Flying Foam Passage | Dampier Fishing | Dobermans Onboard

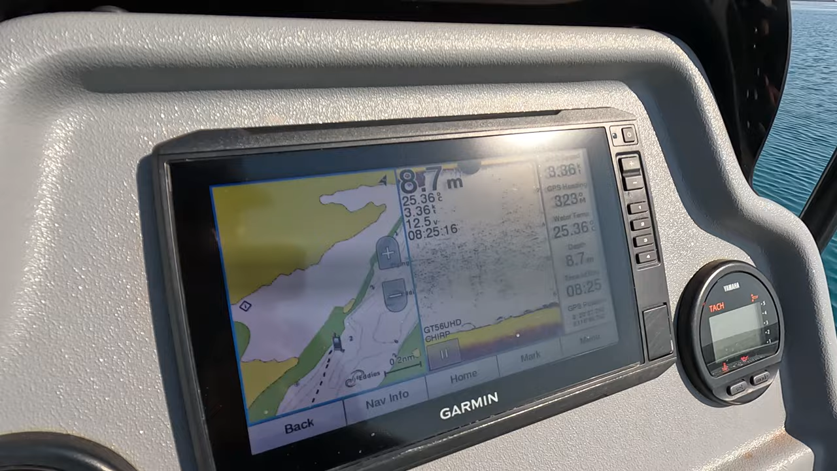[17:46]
On screen: depth 8.7 m
So at the moment, that's just what we're seeing down the bottom. No secrets about where we are. We're straight up the guts of Flying Foam Passage.
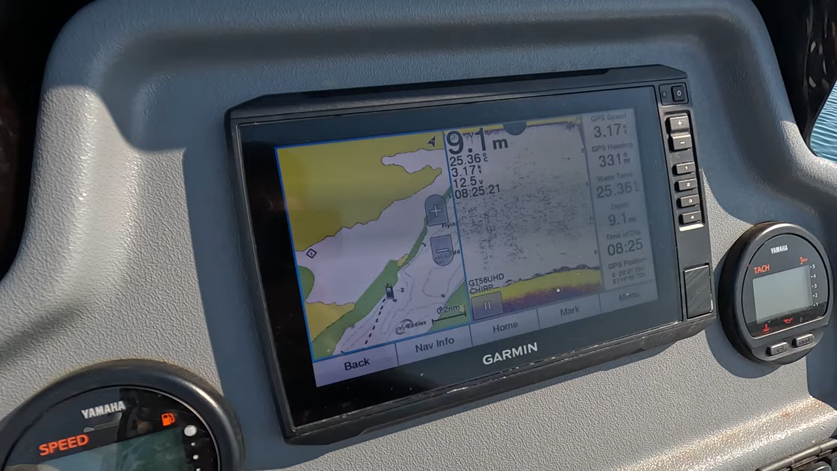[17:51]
On screen: depth 9.1 m
And I'm just seeing sort of pretty flat bottom at the moment.
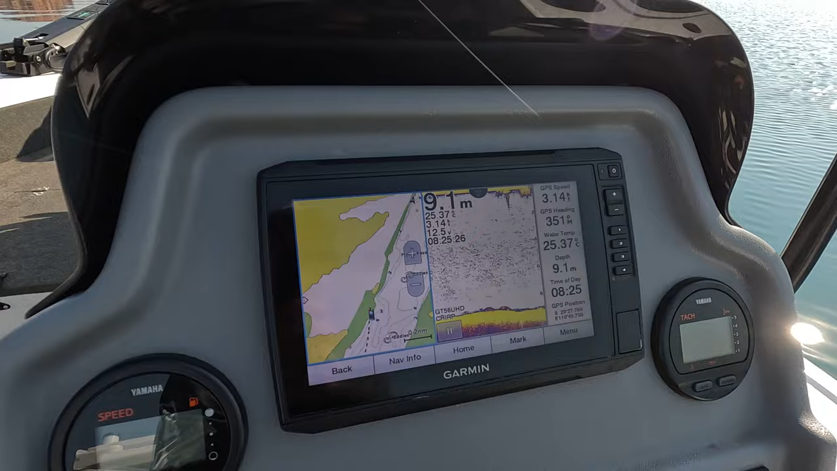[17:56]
On screen: depth 9.1 m, water 25.37°C
A couple of fish down low.
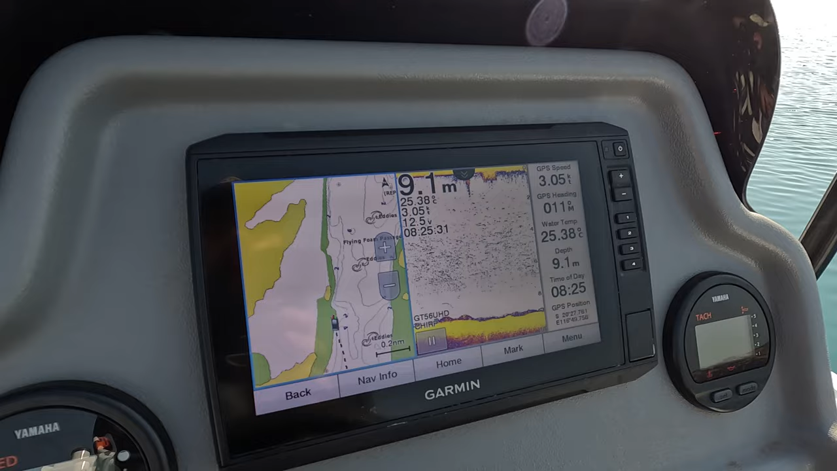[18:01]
On screen: depth 9.1 m, water 25.38°C
Still just running the chart at the minute, but I will switch that all to sonar. Get over to here, we'll have a flick.